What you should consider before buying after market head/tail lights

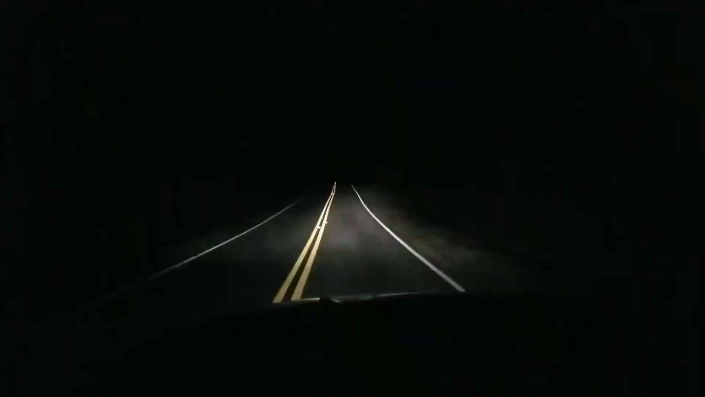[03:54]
Yeah, so here's the low beams at night time. There's the high beams, and of course with my light bars, you know, my pods, I can see where I'm going. So the headlights are, you know, decent. But, I recommend having pods with them. Because of course you just, you can't see nothing with just the headlights. As for the taillights, you can see, I'm blowing a trailer.
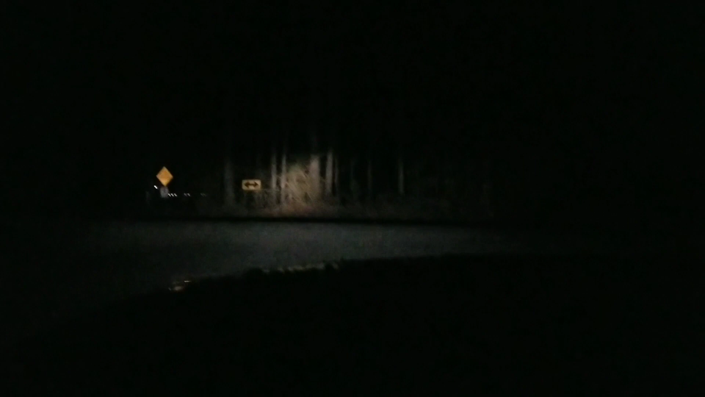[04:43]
Which of course, that's to a tree line, but. Um, hold on. I'll say this, when I turn around and start going straight, this will be about 50 yards. Right there. So that's about 50 yards. And you can see, you can see all the way to the trees. But there again, the light bars, I can see a long ways.